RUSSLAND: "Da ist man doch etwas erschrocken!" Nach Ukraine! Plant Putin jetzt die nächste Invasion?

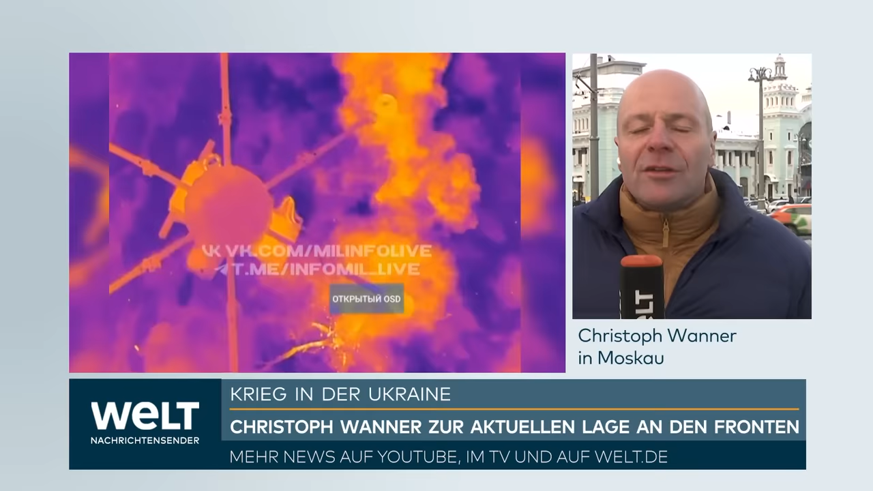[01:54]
Und jetzt sind da Aufnahmen gelungen, wie eine russische Kamikaze-Drohne, FPV-Drohne, heißt First Person View.